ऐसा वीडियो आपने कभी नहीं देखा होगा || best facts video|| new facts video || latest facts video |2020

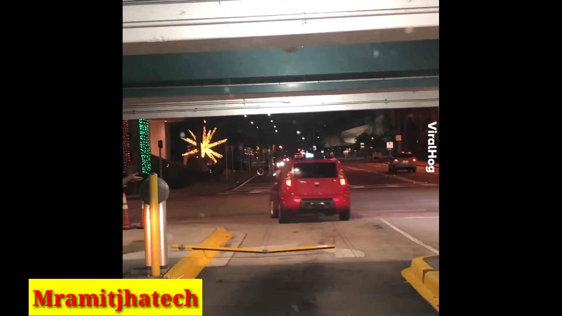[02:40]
पूरा उराते हुए और और को तोड़ते हुए गरी को छरपाते ले गया इस ट्रक वाले भाईया को देखिए जैसे चलाते चलाते � chamaते स्लिपिंग